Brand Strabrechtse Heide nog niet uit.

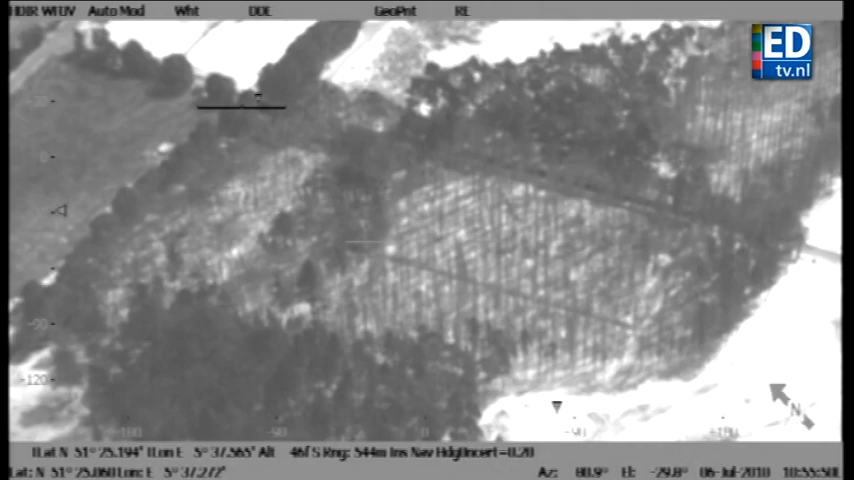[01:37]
Met de infraroodcamera van de helikopter kon de politie aan de brandweer op de grond precies aangeven waar zich nog ondergrondse brandhaden bevonden.